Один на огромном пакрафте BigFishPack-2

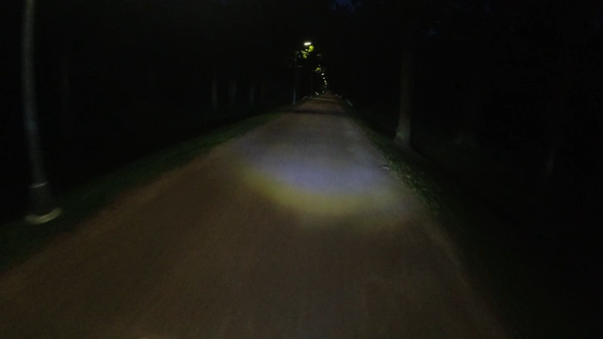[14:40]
Ох, а в парке дубки-то красиво. Лампочки горят, дубы кругом.